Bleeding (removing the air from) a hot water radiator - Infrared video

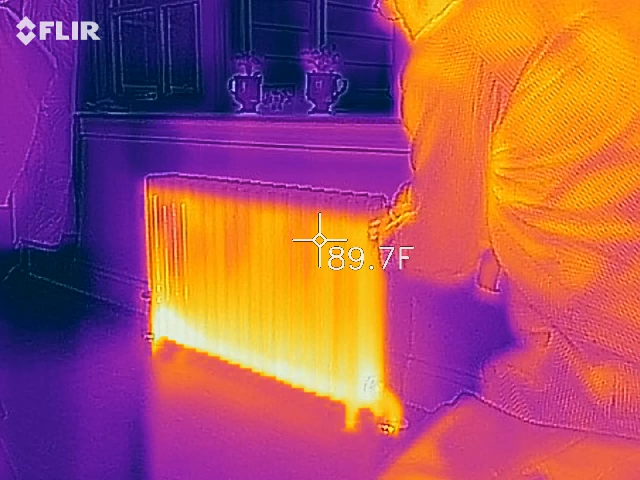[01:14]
On screen: spot 89.7°F
Now there should, you should be, is it, is it, is it starting to You see orange going up There we go All right, I'll shift the valve And there it is, now the Air should be gone and the
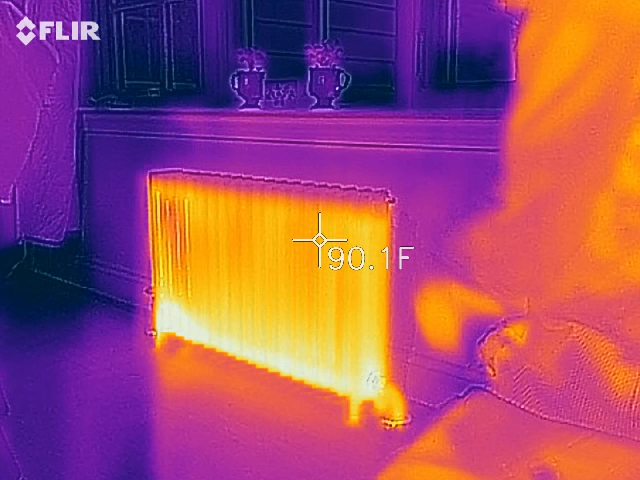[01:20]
On screen: spot 90.1°F
Radiator should all, it should be heating up all the way All right, let's see I'll go ahead and turn it off See you